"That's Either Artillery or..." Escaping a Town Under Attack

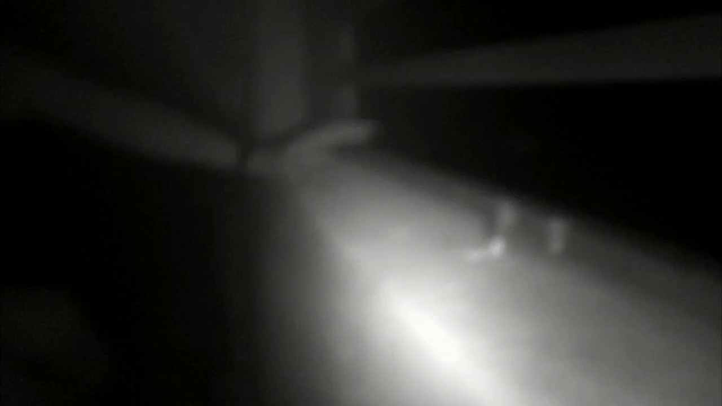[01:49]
That's not even in the direction of the UN, that is, isn't it?
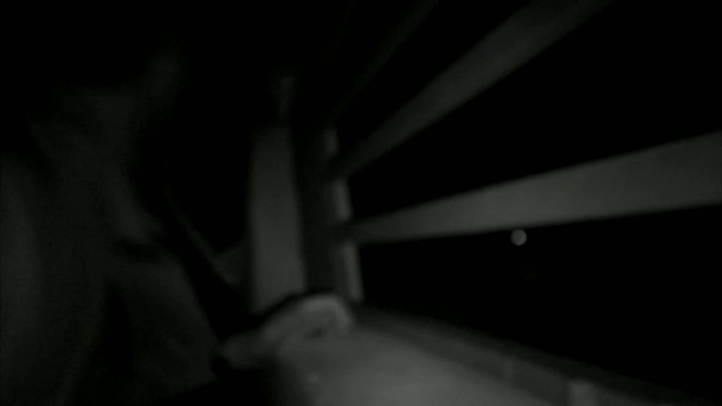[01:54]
Fuck. Right, this could be the rebels. This is to the north of the city.
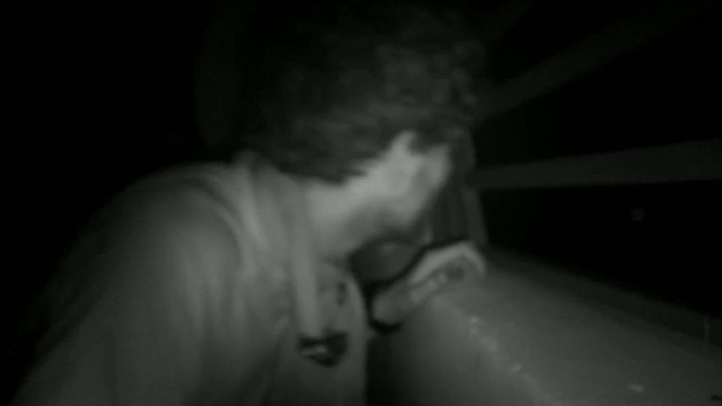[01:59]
This is by the port, this is where we wanted to get to. There's a lot of small arms fire, tracer coming in from the north.